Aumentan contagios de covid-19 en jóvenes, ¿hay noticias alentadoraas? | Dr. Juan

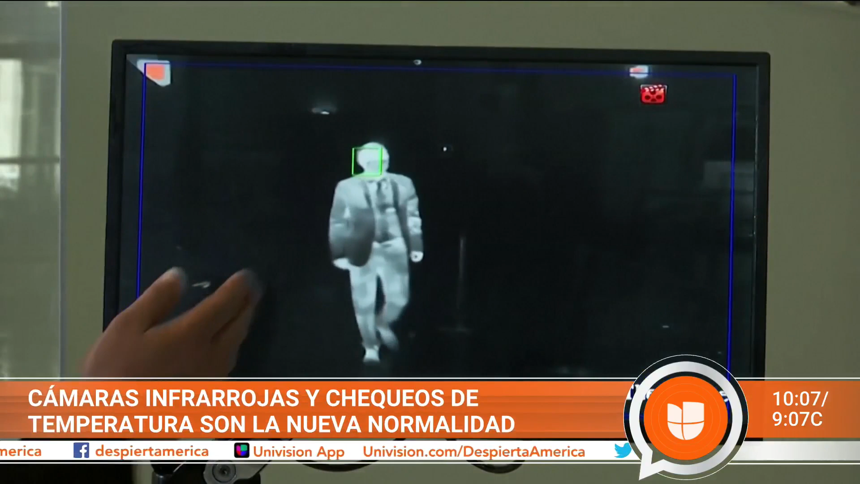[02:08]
Estos sensores de calor, mírenlo, como película futurista, detectan a personas con fiebre cuando entran a un establecimiento.